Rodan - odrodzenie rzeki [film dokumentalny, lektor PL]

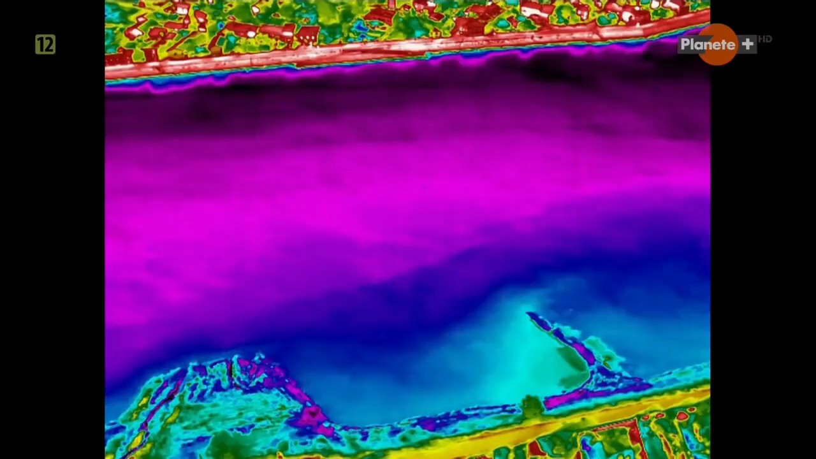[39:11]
W tym ostatnim płynie znacznie mniej wody niż na początku.
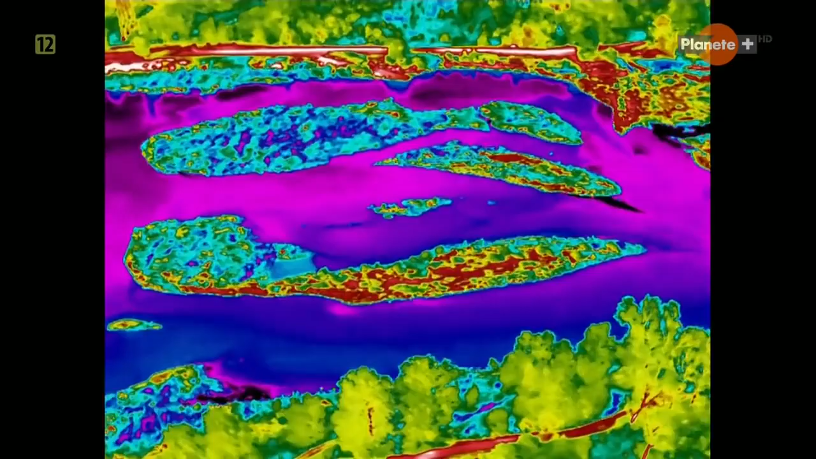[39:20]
Słabe natężenie przepływu sprawia, że wody mają tendencję do nagrzewania się.
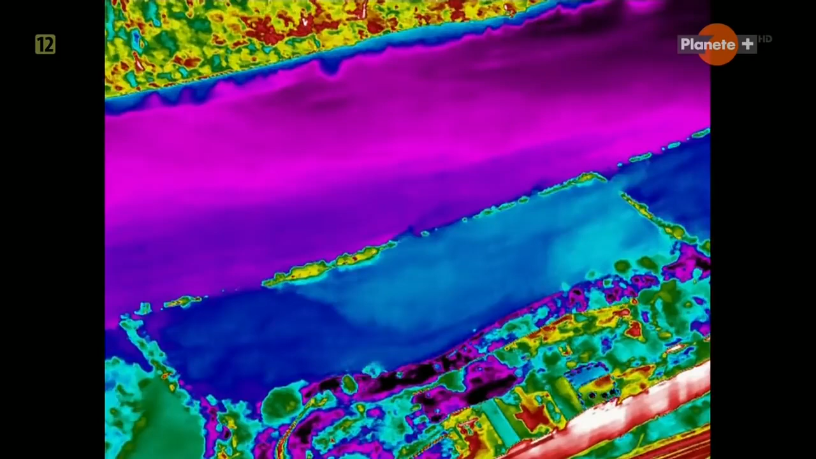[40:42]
Uczonych interesuje zwłaszcza temperatura wody wewnątrz systemu Tam-Girardona, które z czasem stały się miejscami o bogatym życiu wodnym.
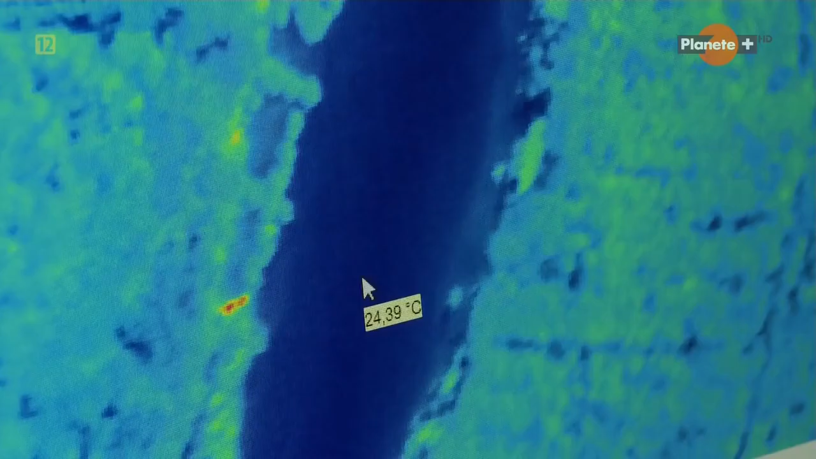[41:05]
On screen: spot 24.39°C
W korycie głównym 25, pomiędzy ostrogami 27 stopni.